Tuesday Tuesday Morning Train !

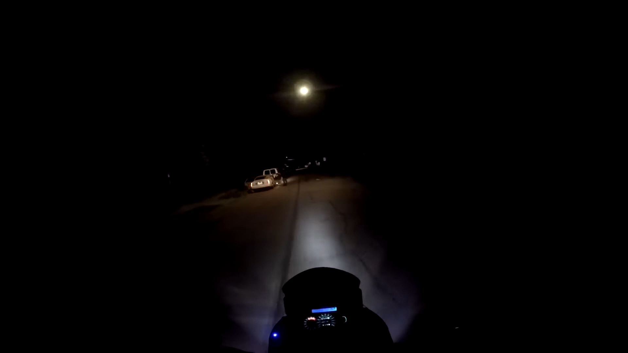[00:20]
Nice early in the morning. Wow, I don't even know what time it is right now. I think it's around 4:30, give or take.
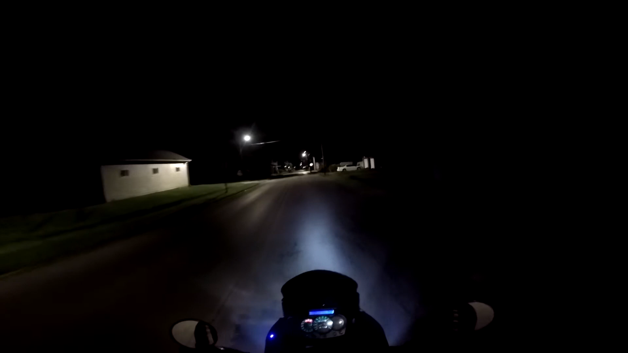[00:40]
I just forgot to turn my turn signal. Give or take. Really don't have a whole anything to talk about today.
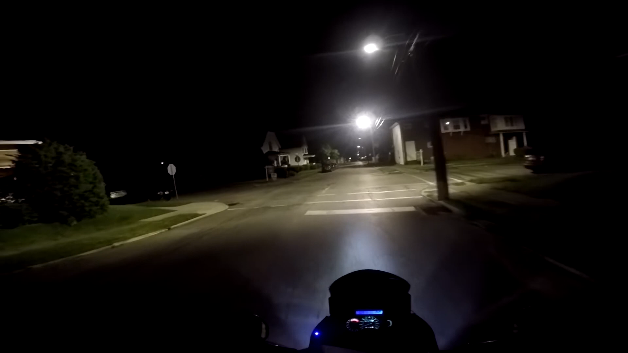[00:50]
Nothing really to talk about. This weather is freaking been havoc though. A lot of you been dealing with it along with me. This freaking rain. It's raining.
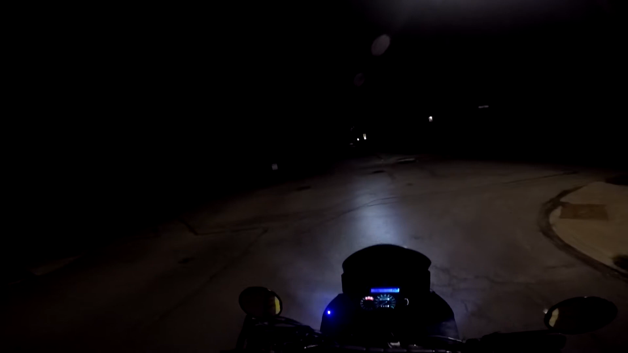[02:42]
I have a car sneaking up behind me. It's not a Popo car though.
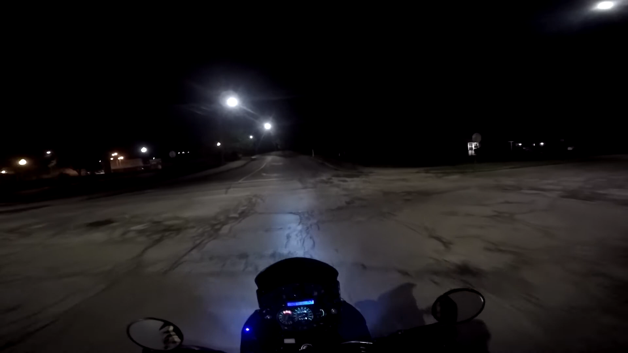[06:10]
trying to get us to be more prosperous and everything. I mean, we're really losing people. Oh, there's a train. Choo-choo train! We're choo-choo train! Choo-choo train! Ding, ding, ding, ding, ding, ding. Let's see the choo-choo train night. Let's see the choo-choo train night.
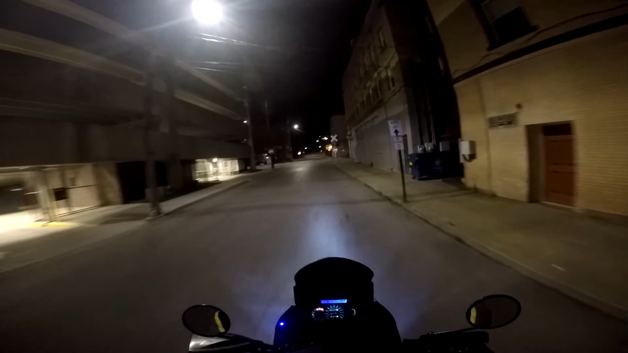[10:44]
The dangerous streets at night. Actually, I took the wife out this way. What was it, like a couple weeks ago? And I wasn't paying attention. Luckily, nobody was coming. Evidently, they don't know what flickering the lights are.